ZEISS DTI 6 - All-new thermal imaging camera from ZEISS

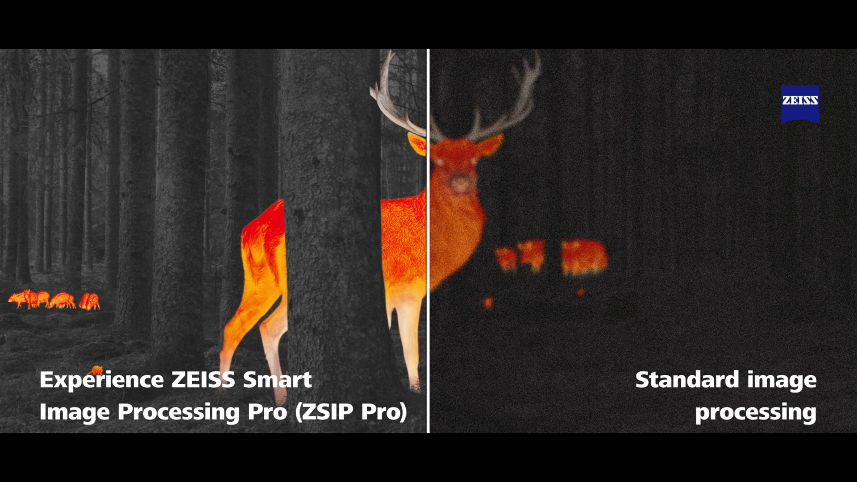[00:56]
The Z-SIP helps you identify as much detail as possible of the hottest object in your field of view, using dynamic contrast optimisation and smart and adaptive image sharpness.